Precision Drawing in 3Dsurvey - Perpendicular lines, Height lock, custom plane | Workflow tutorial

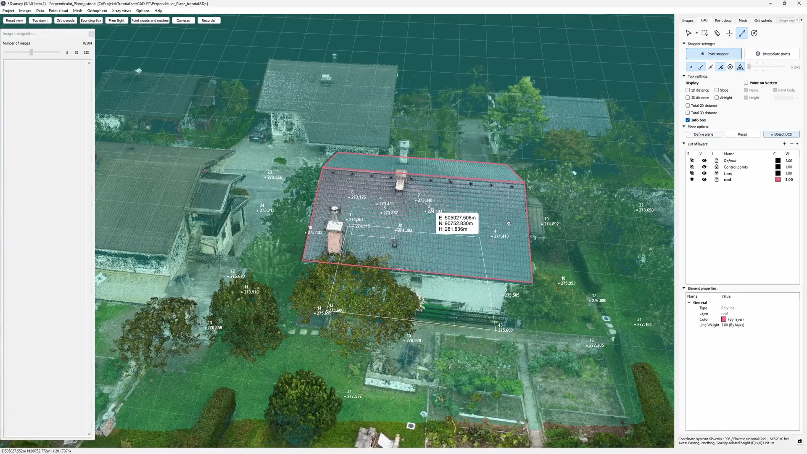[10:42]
And now my final assignment. The hedge lines. Marking a midline of a hedge on the ground level is a pesky task. Or at least it used to be. Now I can also do this one with the help of a quick height lock.
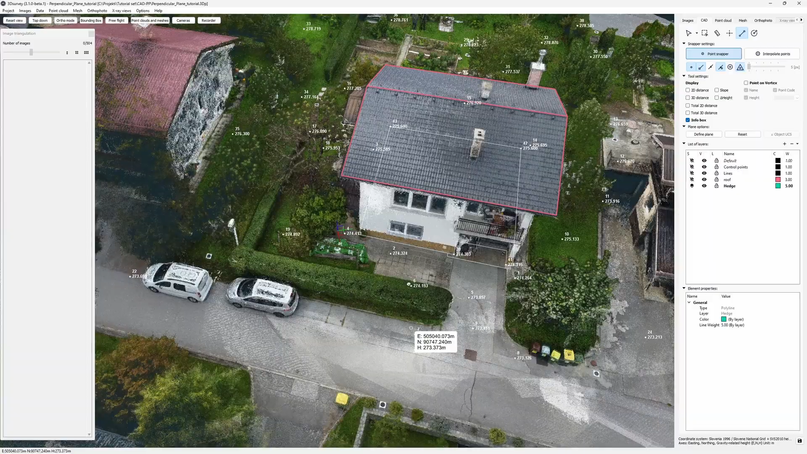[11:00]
I just go next to the hedge and place my first point,
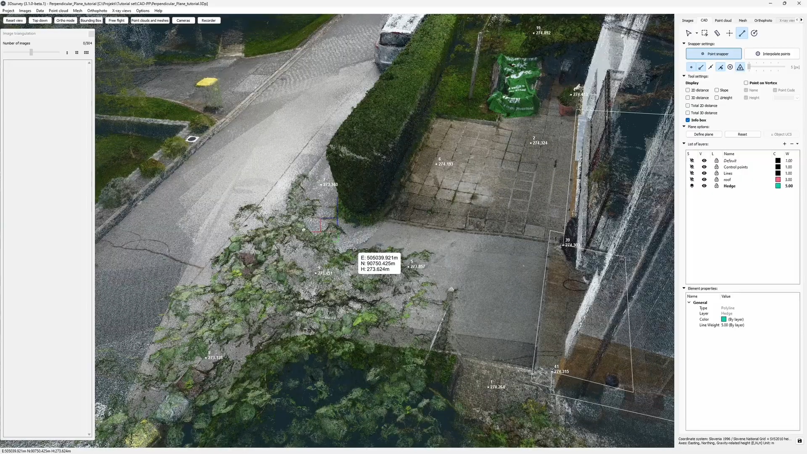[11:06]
the starting of the hedge.
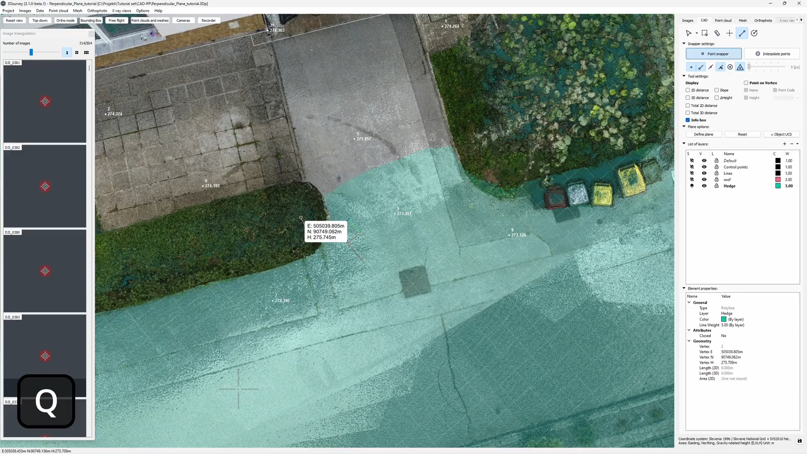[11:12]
Go on the other side and repeat.
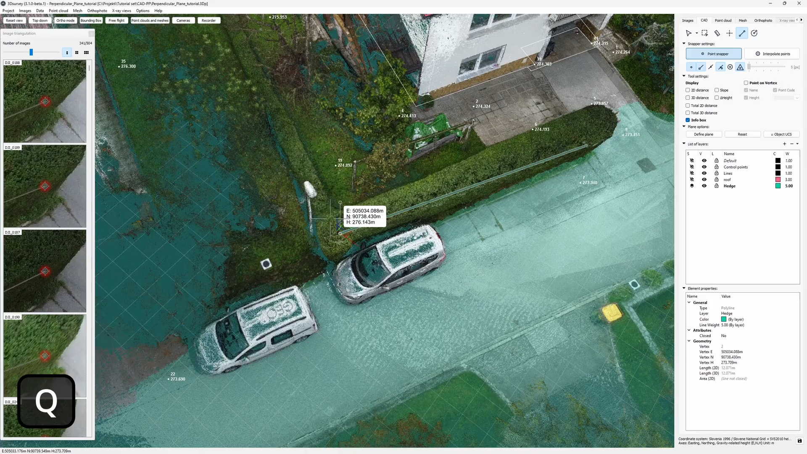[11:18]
Now let's just speed this up a bit.
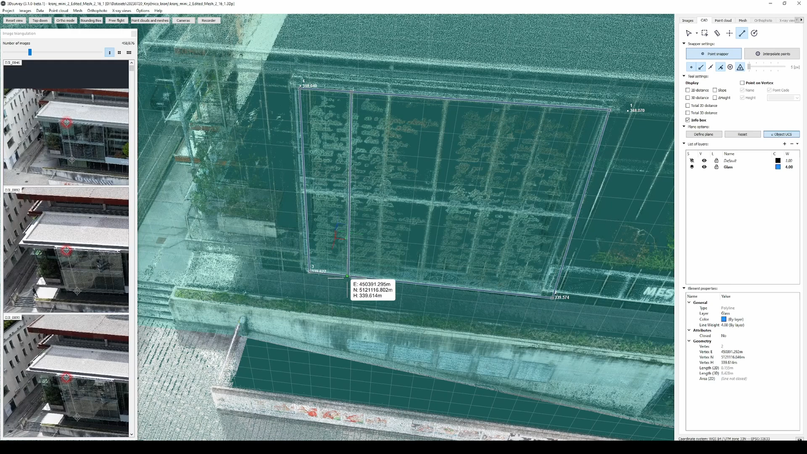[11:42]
For example, facades and other vertical features. Let us know if you forgot to cover yours.